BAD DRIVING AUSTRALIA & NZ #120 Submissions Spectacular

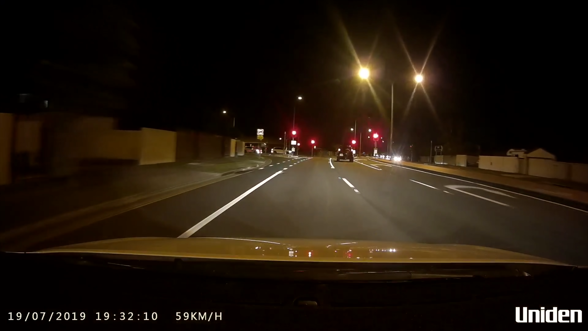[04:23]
Look at that. Bingo. Turn right onto Railway Road, then turn left onto Foxwell Road.
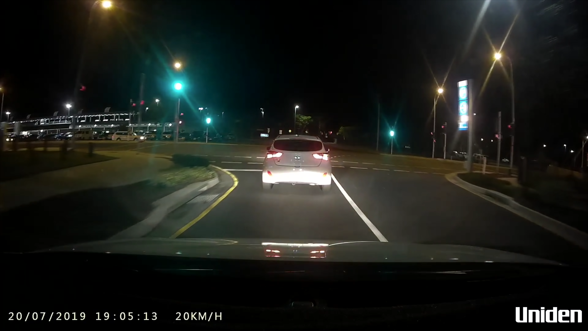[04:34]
Green light, mate. Means fucking go, not stop. Good on you, fuckwit. And you.
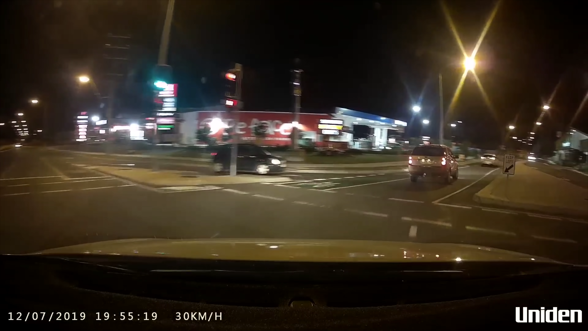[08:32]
Oh, shit. Fucking hell. Was that lucky?
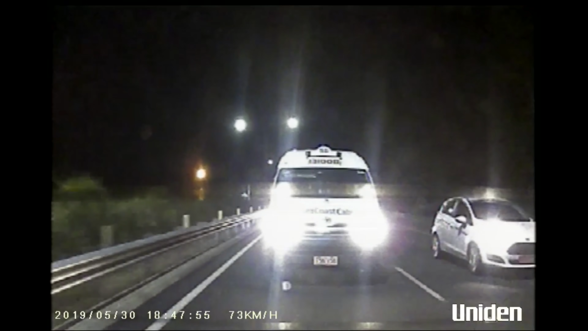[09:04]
Fuck off, prick.
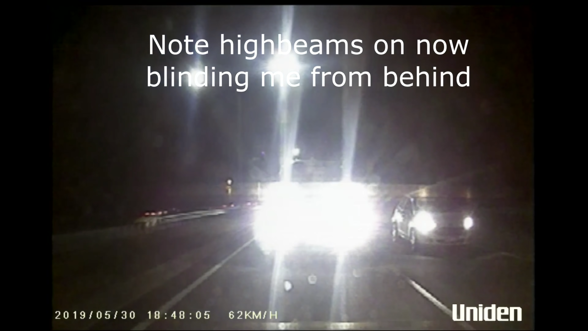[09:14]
That's all right, you're on camera, mate.
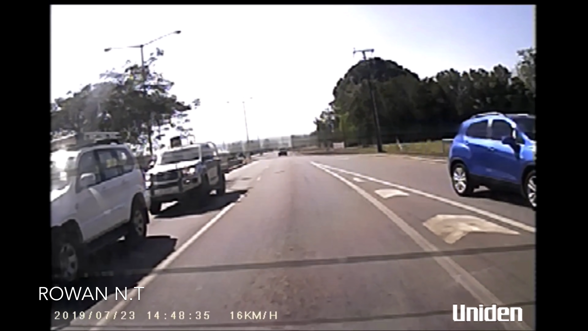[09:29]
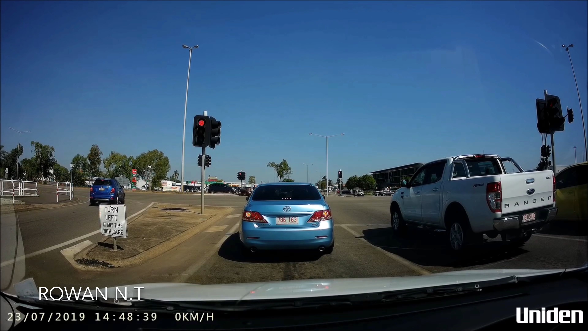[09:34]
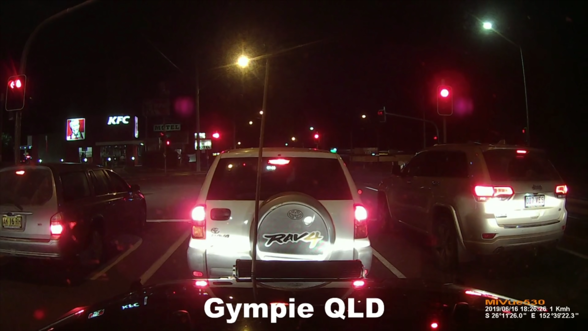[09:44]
Are you? What in the fuck are you doing?